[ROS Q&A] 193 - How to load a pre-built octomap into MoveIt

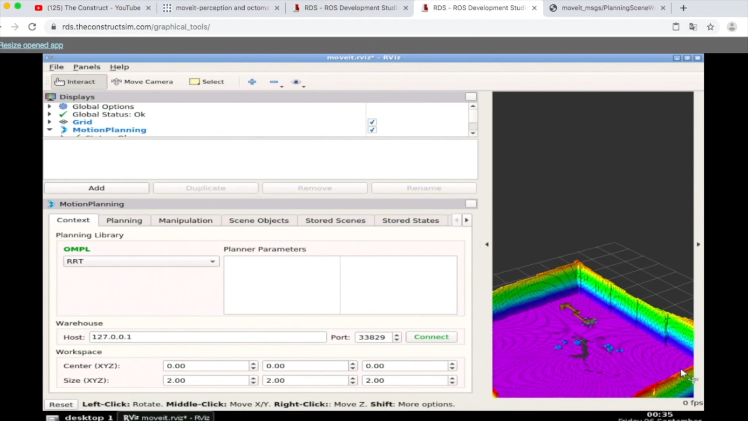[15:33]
A pre-saved Octomap into move it. Into the move it scene. Yeah? Okay, and...